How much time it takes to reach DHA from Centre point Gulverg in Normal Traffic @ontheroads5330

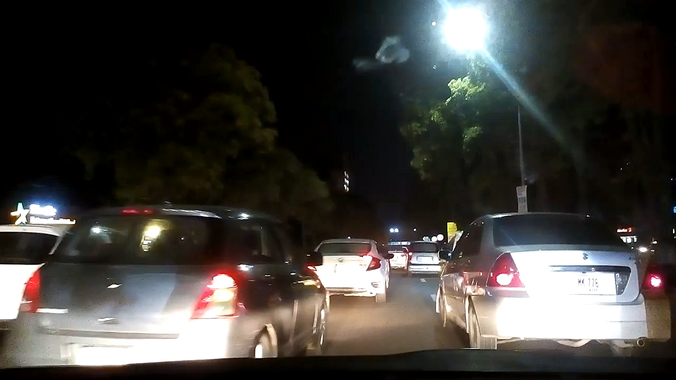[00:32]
Log घरों को जा रहे होंगे, कुछ दफ्तरों से वापस जा रहे हैं वगैरह वगैरह, और हर बंदा एज
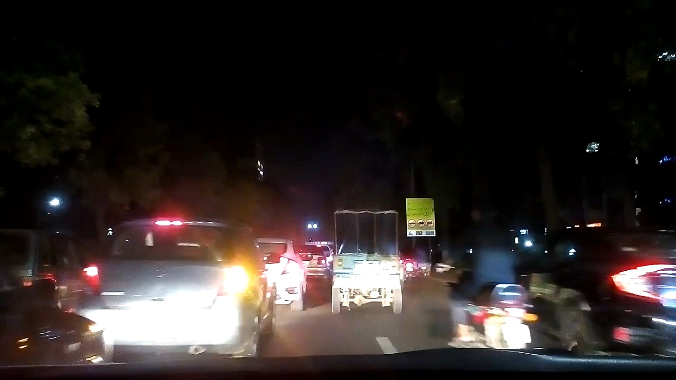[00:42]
यूजुअल लाहौर की ट्रैफिक बहुत जल्दी में है, चाहे कोई काम ना हो फिर भी हम जल्दी में
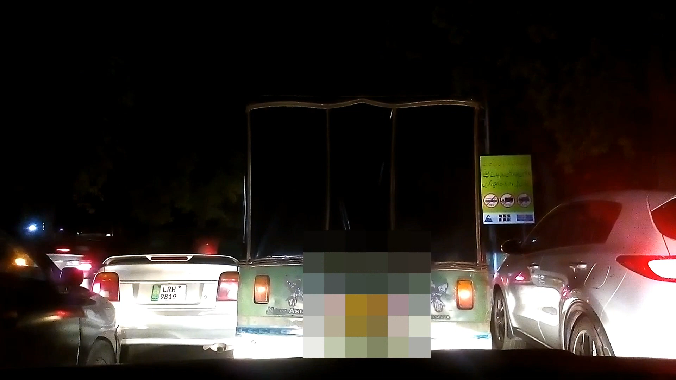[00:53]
है। तो जी इस वक्त एक रिक्शे के पीछे में लग गया हूँ, जो कि लगता है कि गलत डिसीजन है।
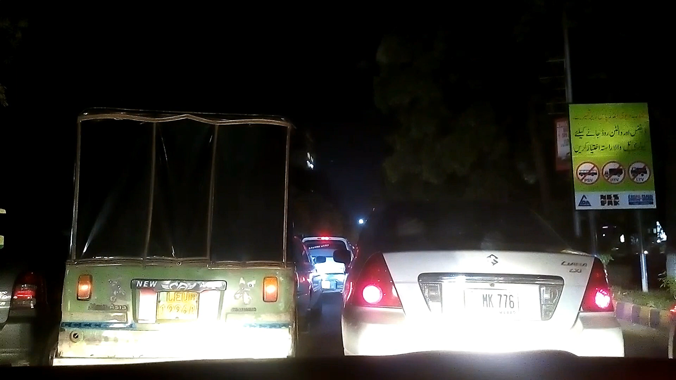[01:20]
ट्रैफिक के जो हालात होते जा रहे हैं जी पाकिस्तान के लाहौर के, तो उसको देखते हुए तो फिर ये है कि हमारे पूरे मुल्क में शायद सिग्नल फ्री रोड्स होंगे तो बात बनेगी,
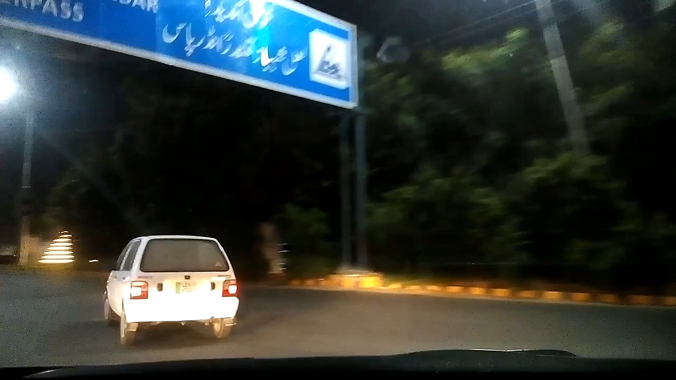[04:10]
तो फिर तो आप जिसको कहते हैं मौजा ही मौजा। लेकिन अगर आपको आगे वो सिग्नल की वजह से कोई ट्रैफिक का जंक मिल जाता है तो फिर सोचें ही सोचा।
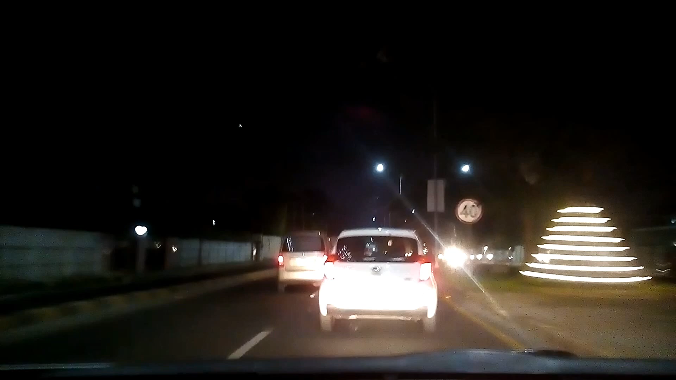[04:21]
सामने सा एक गाड़ी है जी पिकांटो, पिकांटो एक बड़ी अच्छी गाड़ी है, प्राइस के हिसाब से गाड़ियों की तो खैर ओवरऑल हमारे मुल्क में हद ही हुई हुई है।
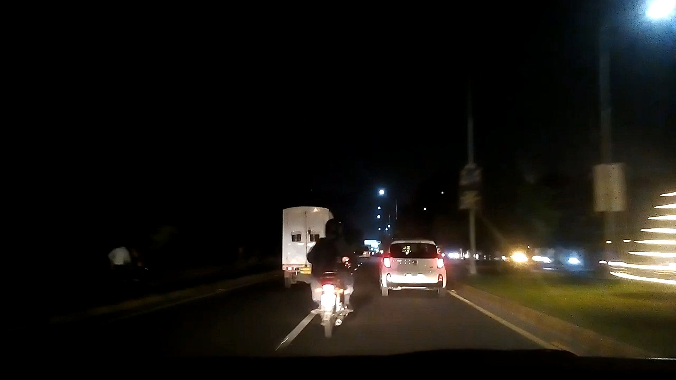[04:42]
एक जो ऑल्टो गाड़ी है वो 15.5 की तकरीबन पड़ रही है, 15-21 की, जो कि वो जो क्या कहते हैं जी AGS सेमी ऑटोमेटिक है।
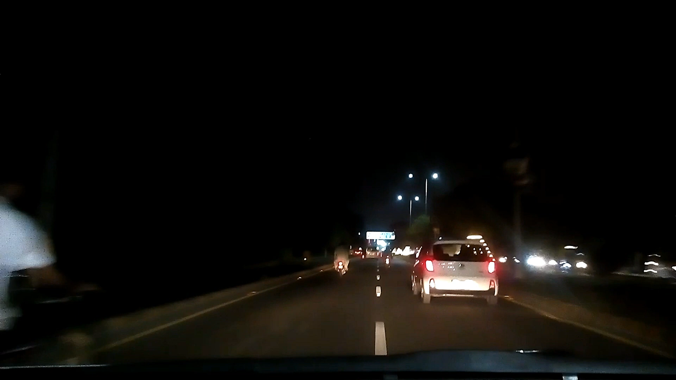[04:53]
और जो दूसरी गाड़ी है मैनुअल वो शायद कोई 2 लाख रुपये सस्ती है। सॉरी जी मैंने बगैर इंडिकेटर के लेन चेंज की है। अच्छा, इस वक्त हम पहुंच चुके हैं कैवलरी के जो अंडरपास है, फरदोस मार्केट वाले अंडरपास।
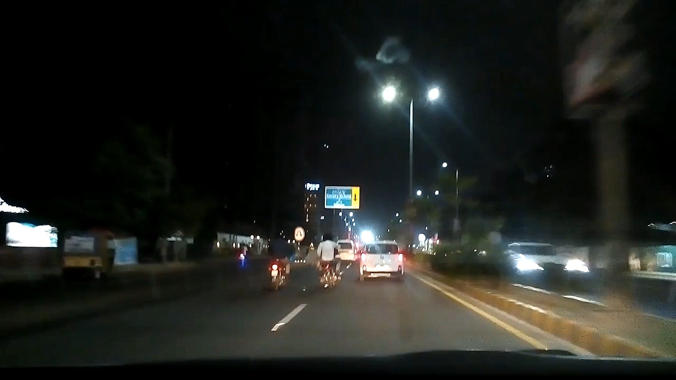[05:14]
ये ऊपर आपको नजर आ रहा है जी, कैवलरी ग्राउंड, वॉल्टन कैंट का बोर्ड।
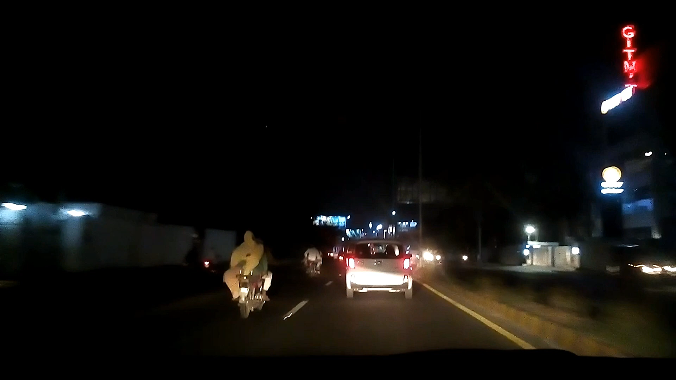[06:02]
तो अभी चल रही है ट्रैफिक, आप देख रहे हैं बड़े ज़बरदस्त स्मूथ किस्म की फ्लो चल रहा है ट्रैफिक का।
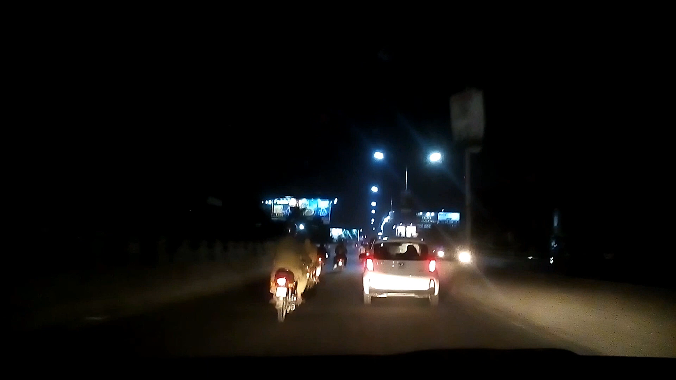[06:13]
हमारे बाइकर्स हजरात लेफ्ट साइड पे चल रहे हैं, गाड़ियों वाले हजरात जो है राइट साइड पे चल रहे हैं। अच्छा, वैसे एक चीज़ से थोड़ा सा मैं बाइकर्स हजरात से भी कहना चाहता हूँ,
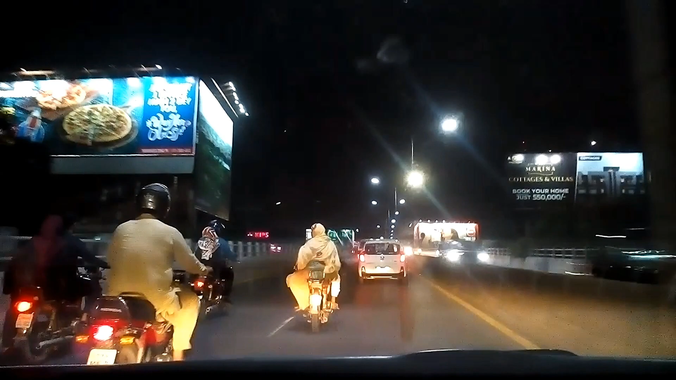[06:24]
अभी ये जो हमारे भाई हैं ये राइट साइड पे आ गए हैं और ये ना ही ओवरटेक कर पा रहे हैं और ना ये अपनी साइड पे जा पा रहे हैं। तो बाइकर्स हजरात को देखो जी,
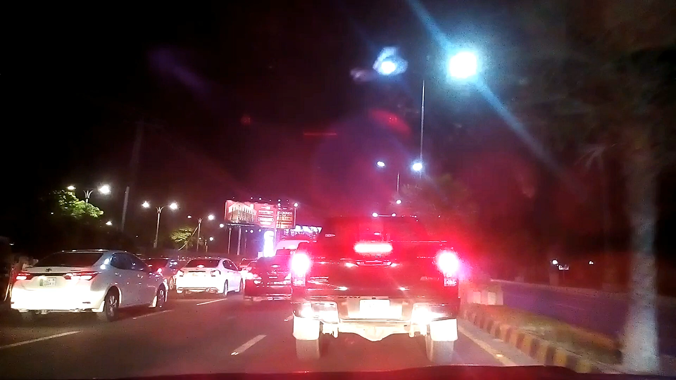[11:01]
اتنا رش ہو جاتا ہے کہ اگر وہ سگنل فری نہ کیا گیا ہوتا اس وقت تو گھنٹوں گھنٹوں جو ہے وہ ایک ایک سگنل پہ کھڑا ہونا پڑتا ہے, پڑتا رہا ہے. اب یہ ہے کہ ٹریفک چاہے جتنی بھی ہے وہ ایک یا دو لینز اس کی چل رہی ہوتی ہیں اور اس میں فلو نکلتا رہتا ہے, رش پڑتا ہے, کارس پہ رش پڑتا ہے لیکن یہ ہے کہ ٹریفک چلتی رہتی ہے.
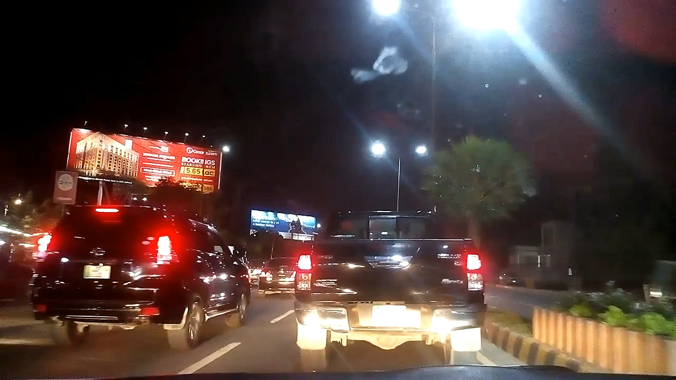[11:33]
اب ہم چونکہ میکسیمم رائٹ سائڈ پہ ہیں تو کافی یہاں پر ٹریفک, اس سائڈ کی جو ہے وہ ٹریفک سلو سلو چل رہی ہے, لیفٹ سائڈ سے لوگ ذرا نکلتے جاتے ہیں, تو آپ ہمارے ساتھ تھوڑا سا ٹائم, آپ کو ذرا زیادہ لگ رہا ہے, آپ کا ہمارے ساتھ اسٹے کرنے کا شکریہ. جو لوگ ابھی تک ہمارے ساتھ شامل ہیں, ہماری ویڈیو کو دیکھ رہے ہیں, ان کا شکریہ, اور آئی ہوپ
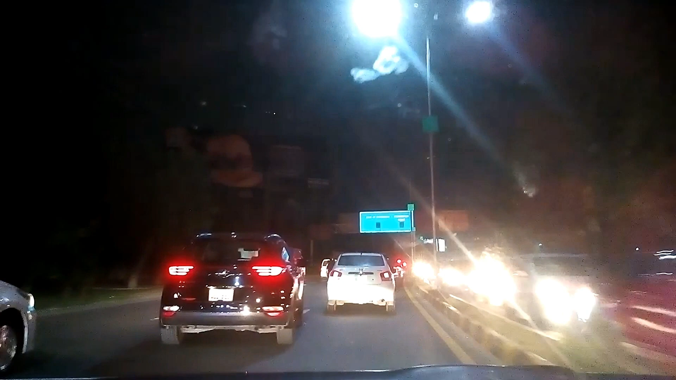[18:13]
अब आगे आप मैंने ये भी देखा है कि जो ये DHA का ब्रिज है, ब्रिज के नीचे से जो यू टर्न लेके दूसरी साइड से ट्रैफिक आ रही होती है, वहाँ पर भी वार्डन जो हैं वो ट्रैफिक को मैनेज कर रहे होते हैं, तो इट्स अ गुड थिंग जी कि हमारे वार्डन बड़ी अच्छी तरीके से ड्यूटीज परफॉर्म कर रहे हैं।
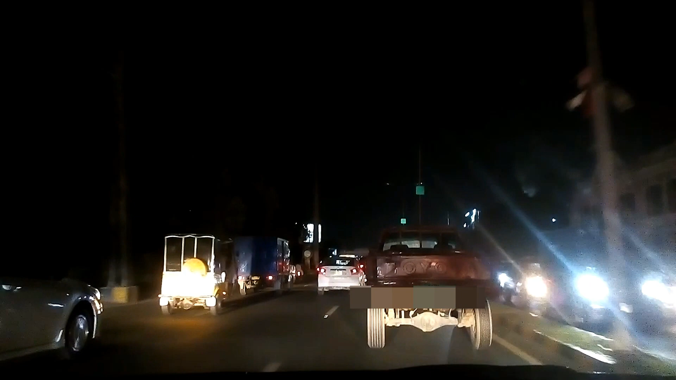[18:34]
ये गाड़ी बड़ी डांस कर रही है, मुझे ये अगर आप देख सकें, अगली गाड़ी जो है टोयोटा,
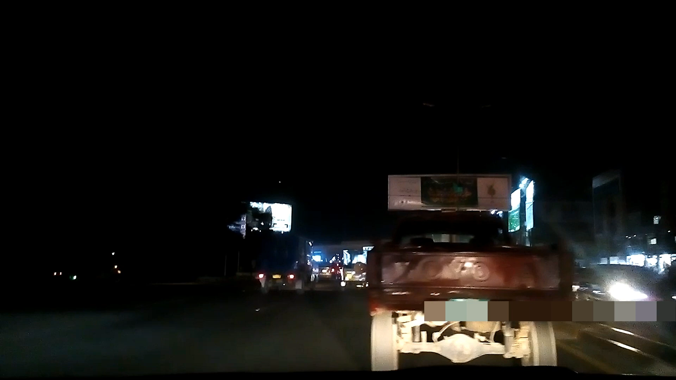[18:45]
थोड़ा सा हम अपनी लेन को चेंज करें और स्पीड अप करके तो हम अपने इस फ्लो में आने की कोशिश करते हैं DHA की तरफ से जाने का रास्ता है।
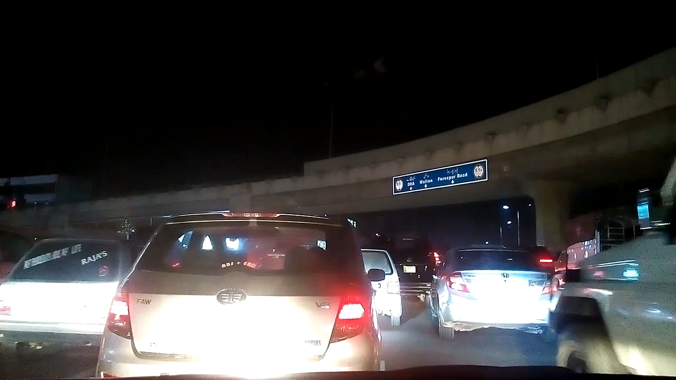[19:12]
तो ये है जी, इस वक्त अब आप देखें यहाँ पर भी थोड़ा सा ट्रैफिक जो है वो शक्ल इख्तियार करती है